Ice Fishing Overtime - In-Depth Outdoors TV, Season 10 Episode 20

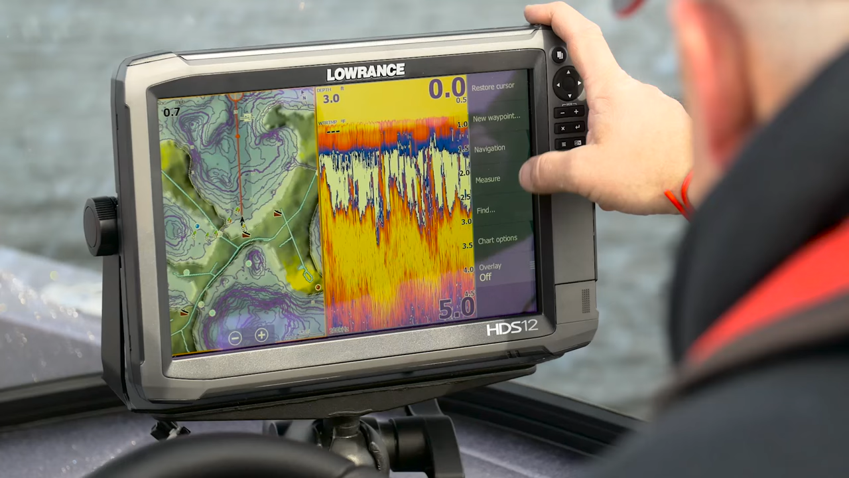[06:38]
Lowrance HDS 12 Gen 3 touch at the dash,
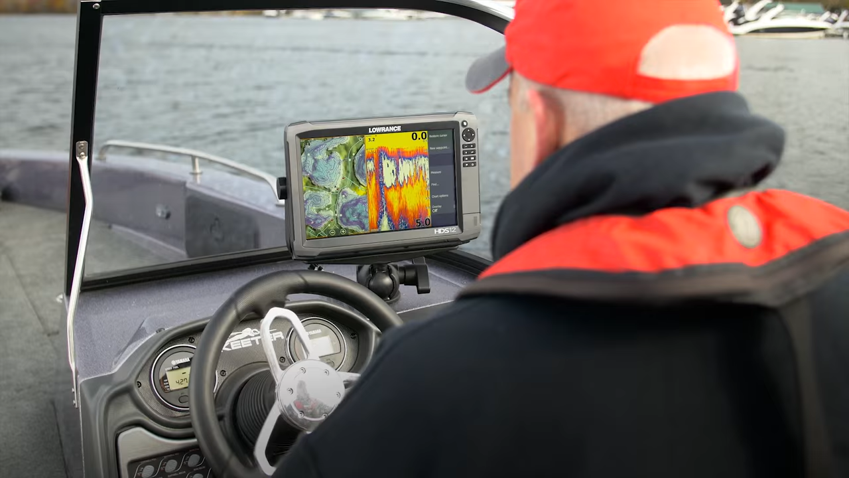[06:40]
and a Minn Kota 112 Ultera on the bow.
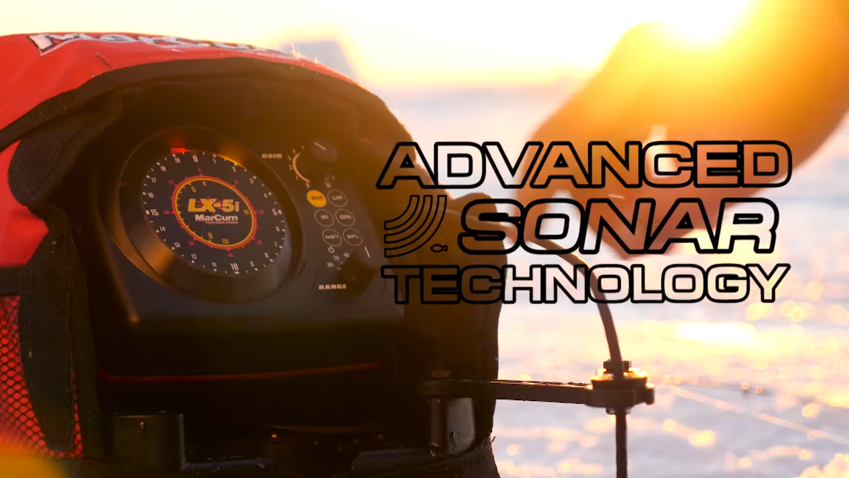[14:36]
display with Markham's advanced sonar technology to produce flasher sonar units that offer a
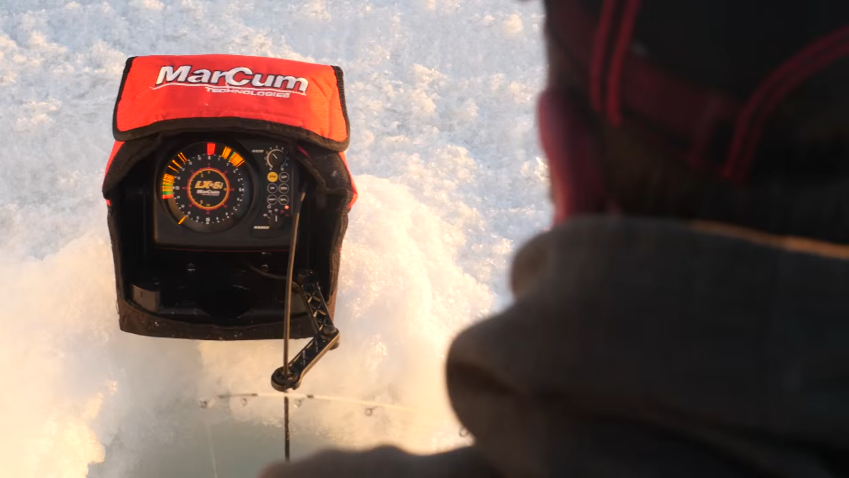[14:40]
larger display and increased viewing angles without compromising Markham's legendary sonar performance.